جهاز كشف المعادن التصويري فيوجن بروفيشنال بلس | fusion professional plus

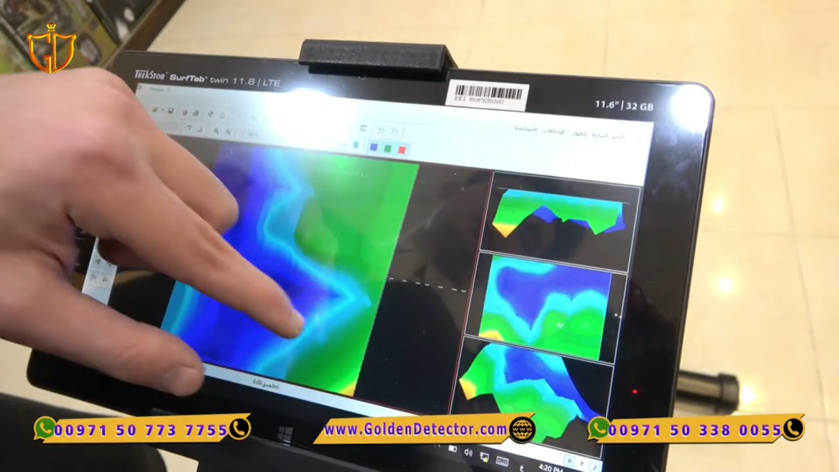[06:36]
يمكننا نحدد الفراغات عن طريق اللون الأزرق الموجود بالصورة أيضا نحدد المعادن باللون الأحمر اللون الأخضر طبعا بيكون